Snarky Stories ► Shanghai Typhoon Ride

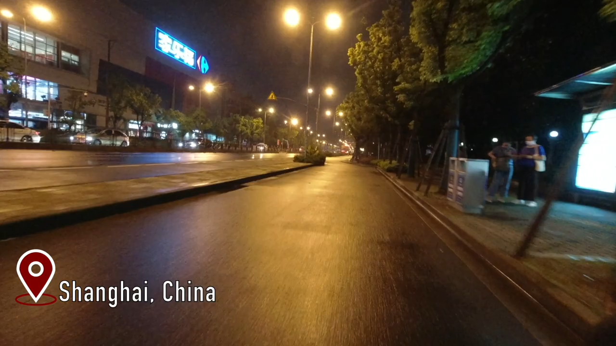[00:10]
yeah for those of you who don't know what a typhoon is it's pretty much the same as a hurricane google it you'll feel much smarter of course when I compare
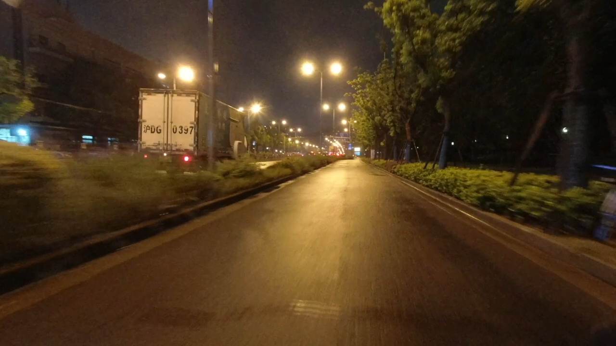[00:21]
a massive typhoon in Shanghai with its counterpart in Hong Kong or even the recent hurricane in Louisiana yeah we pretty much got a lot of rain and some
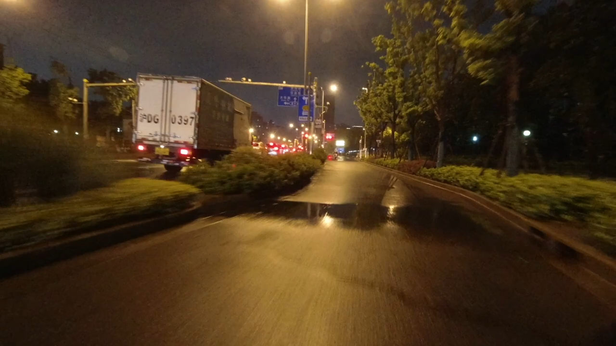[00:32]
wind bikes get knocked over some ladies had a wardrobe malfunction thanks to untimely wind gusts it happens welcome to
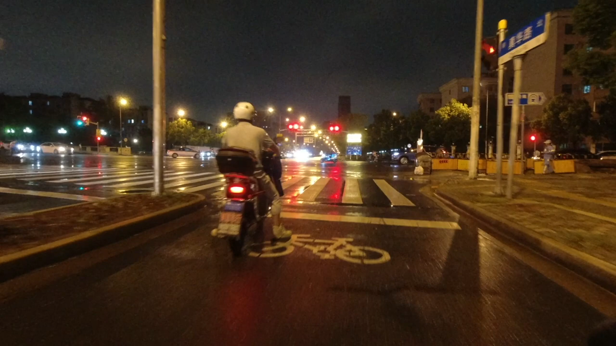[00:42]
Shanghai now some of you are probably thinking hey is that safe driving around late at night
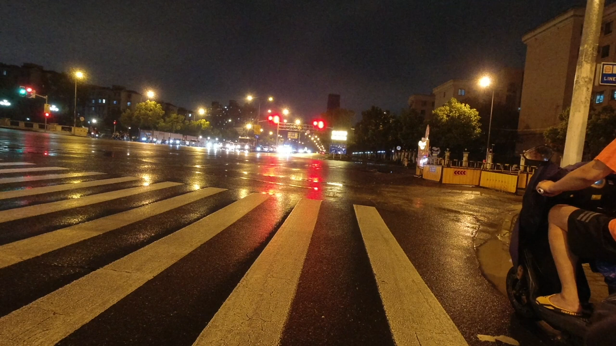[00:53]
on wet city Shanghai roads on a made in China electric scooter made and serviced by
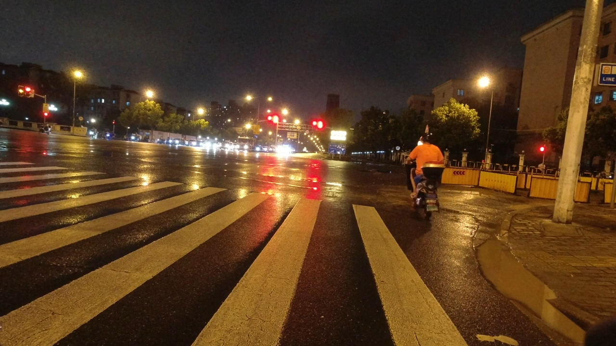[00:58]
the cheapest bidding contractor and I'd have to say the answer is yeah first
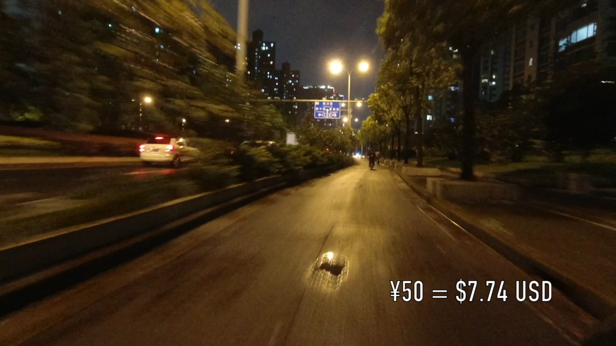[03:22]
under eight bucks US for 24 hour service in the middle of the night tell me where else in the world you're going to find that oh wait let me answer for you nowhere